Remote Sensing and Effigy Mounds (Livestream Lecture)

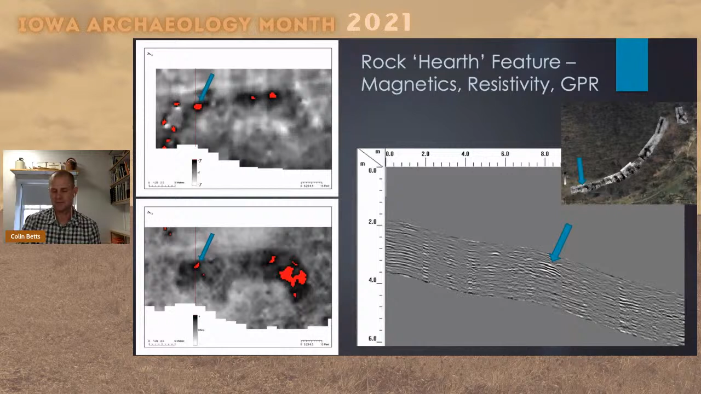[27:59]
these techniques showing us something that's different in that particular area.